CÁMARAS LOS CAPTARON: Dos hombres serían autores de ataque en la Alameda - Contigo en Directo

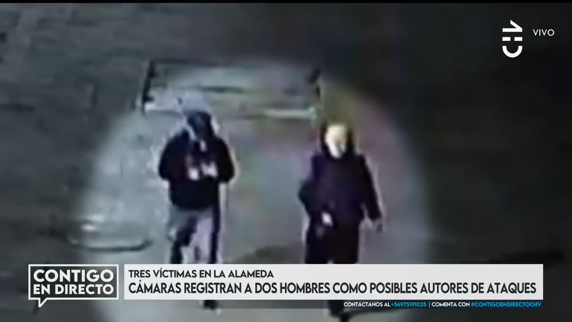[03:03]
Sí, y otro detalle, al parecer se esconden el arma en la muñeca, miren, el gesto que hace la persona que va, hay uno que va con la billetera, que es el del costado izquierdo de la pantalla, él va votando cosas,